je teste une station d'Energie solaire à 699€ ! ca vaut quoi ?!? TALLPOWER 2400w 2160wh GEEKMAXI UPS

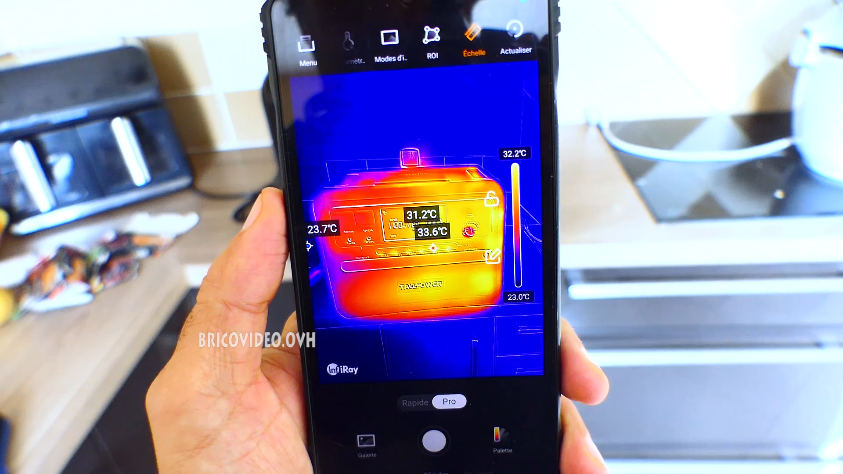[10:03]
On screen: scale top 32.2°C, scale bottom 23.0°C
là le point le plus haut, on est à 32 degrés sur le côté on est à 42 degrés